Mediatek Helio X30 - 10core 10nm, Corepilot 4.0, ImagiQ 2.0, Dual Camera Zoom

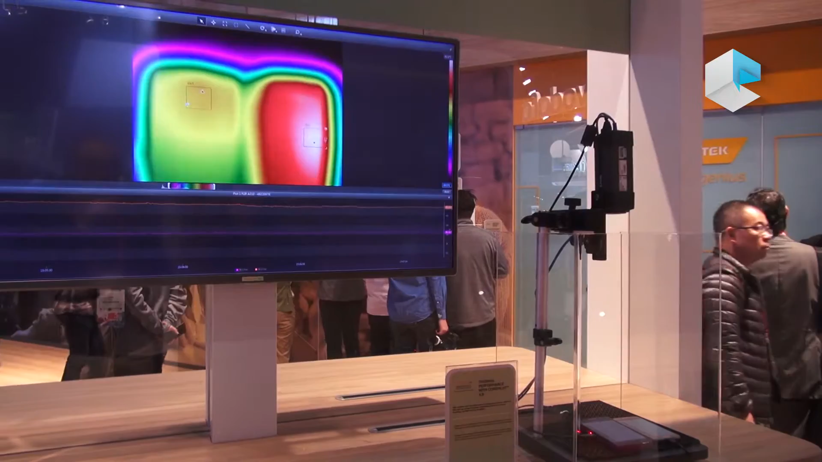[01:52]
Here on this demo we see, on the left-hand side is X30,
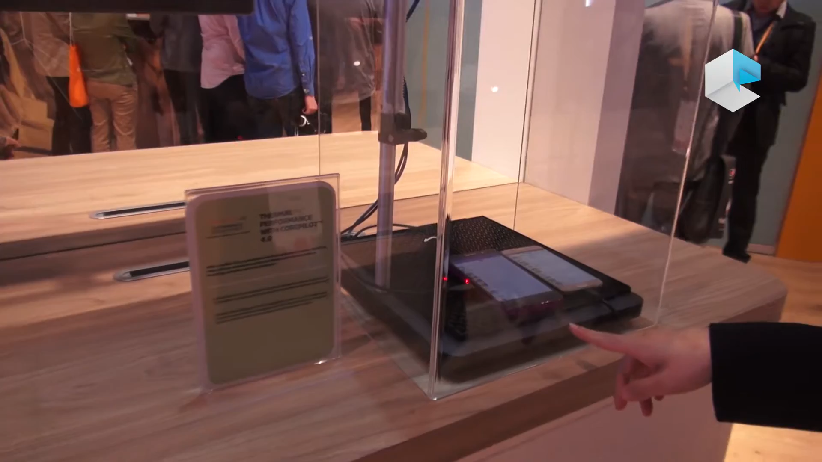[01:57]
on the right-hand side is Samsung Galaxy S7. And this is a live measuring the temperature.
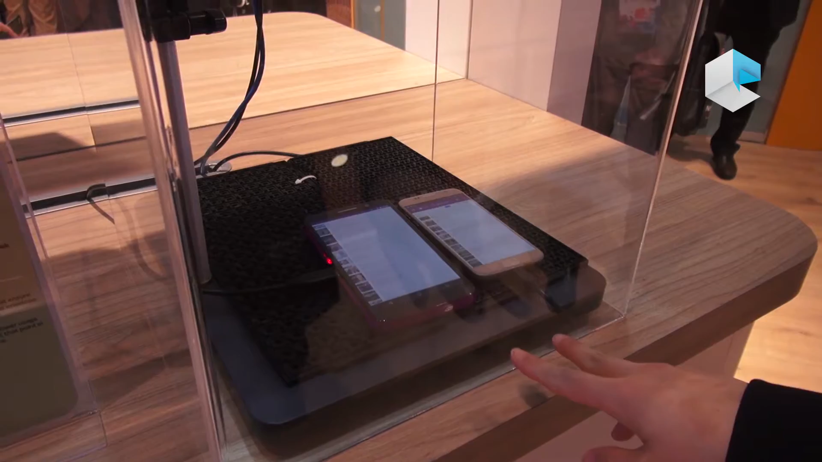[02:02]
So this has been running since 8 a.m. in the morning. And you can see that, when we measure the temperature, you can see on the left-hand side is X30.
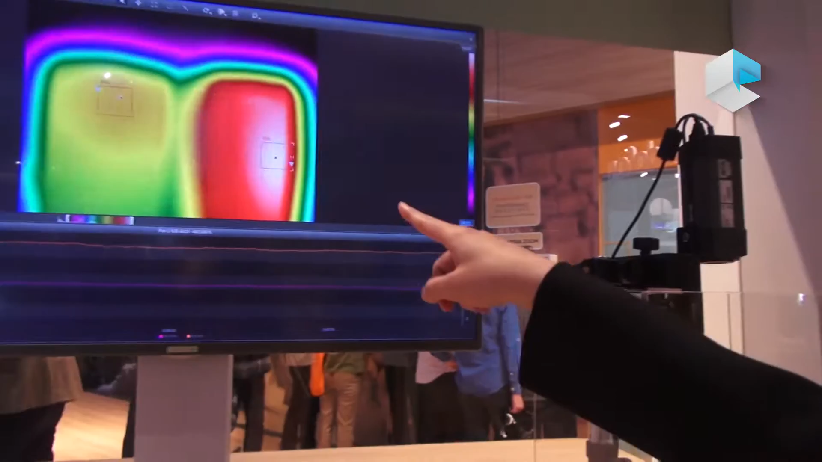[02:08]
Right-hand side, our competitor. And look at the temperature difference.
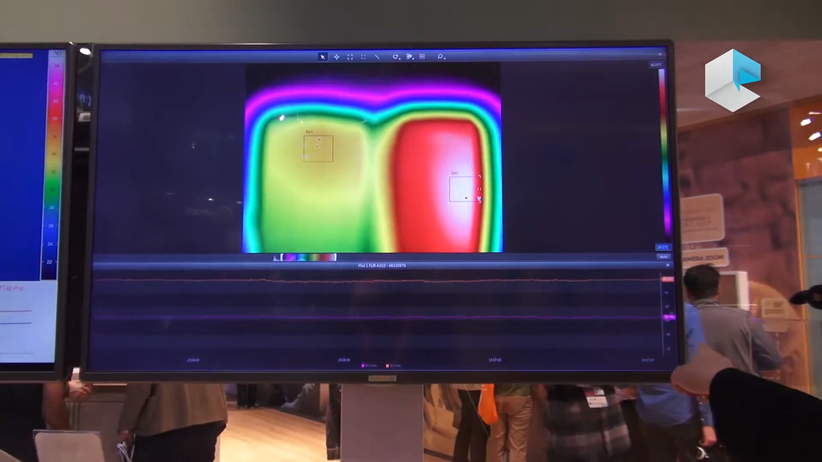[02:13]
41.9 degrees versus 36.5 degrees. So there's a big gap.
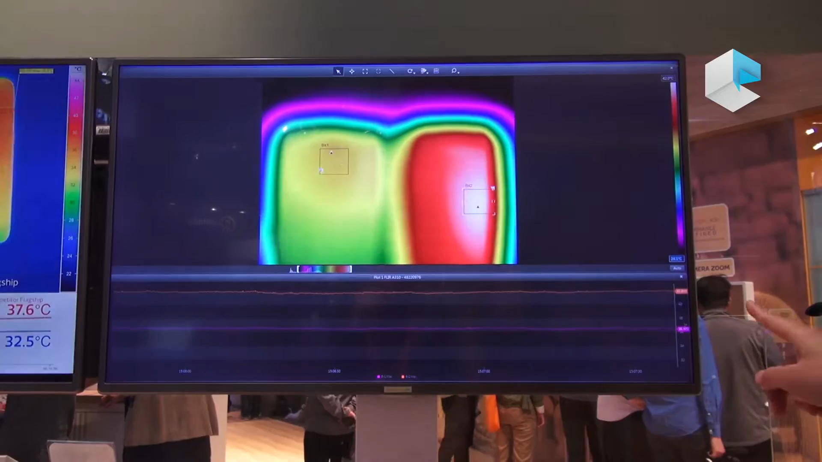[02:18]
So our thermal performance is excellent here.
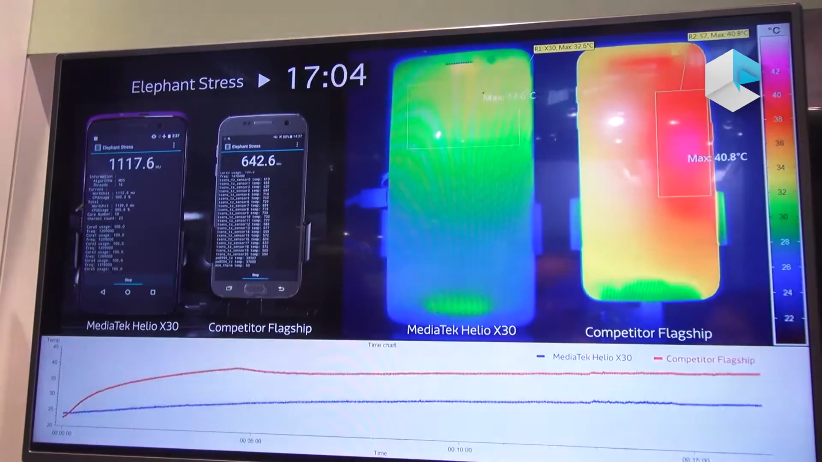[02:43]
So 41 versus 32, and web browsing as we saw there, you know, over, say, 15 minutes of time,
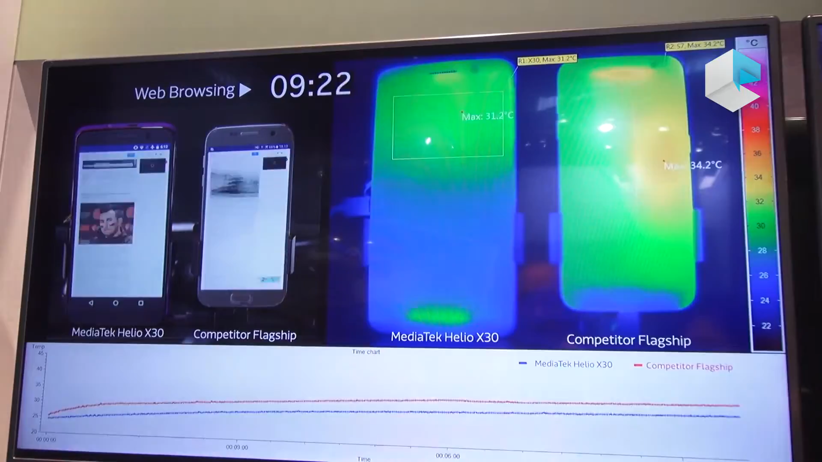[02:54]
we still have better thermal performance.